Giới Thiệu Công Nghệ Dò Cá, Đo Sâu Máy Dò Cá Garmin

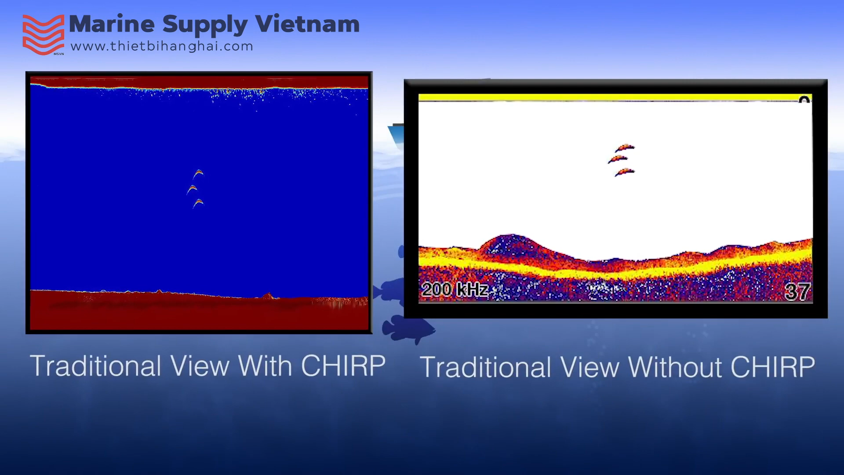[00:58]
The next sonar view Garmin offers is Clearview.
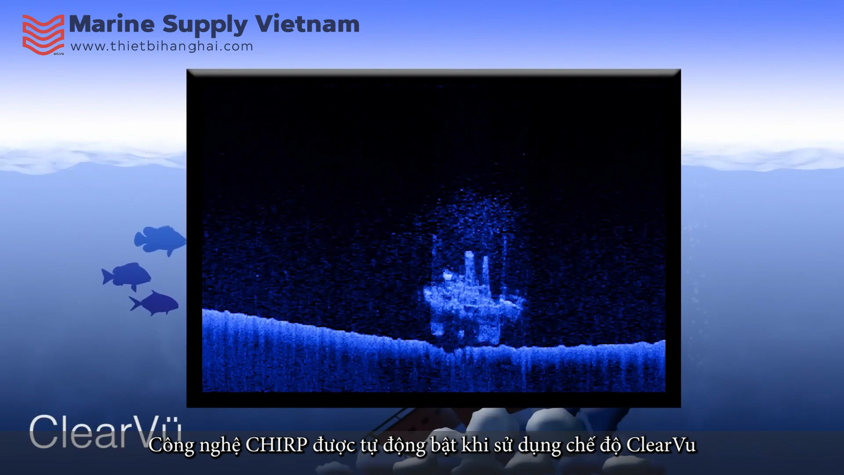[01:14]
Here is a side-by-side comparison of traditional and Clearview. Fish are easily identifiable on the traditional side, whereas structures are well-defined on the side using Clearview.
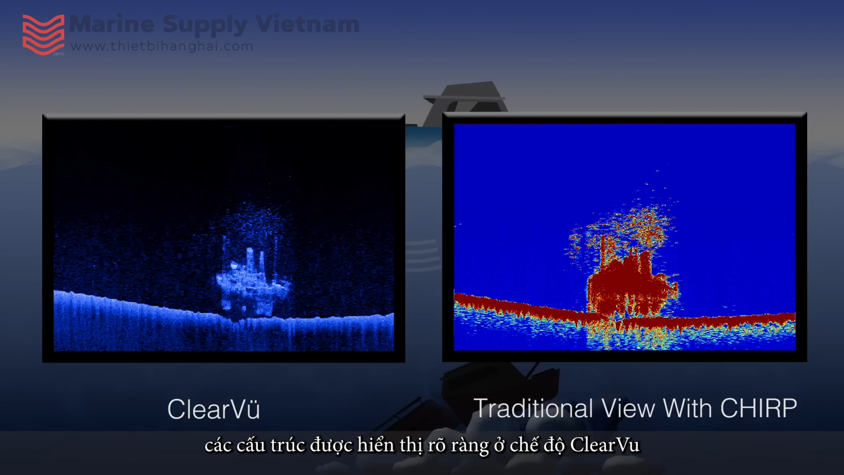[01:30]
The final sonar view that Garmin offers is Sideview. This allows you to see structures and targets on the sides of your boat.
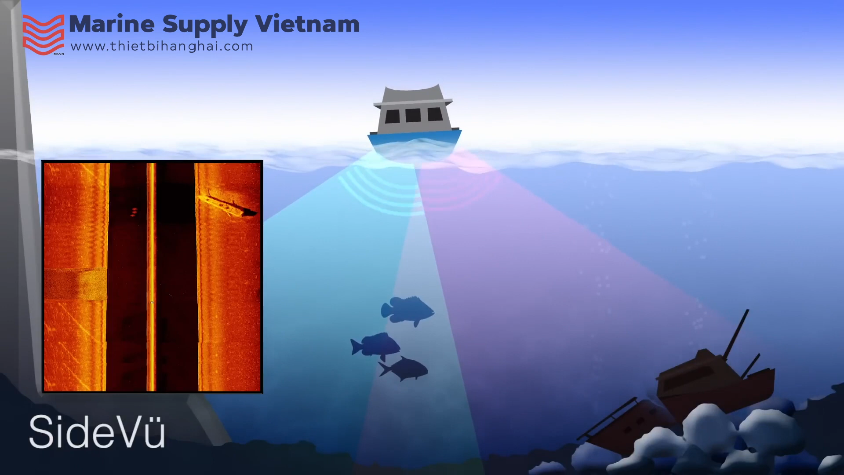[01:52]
The distance you are able to see off to the side is dependent upon the depth of water. Once again, Sideview always has Chirp enabled.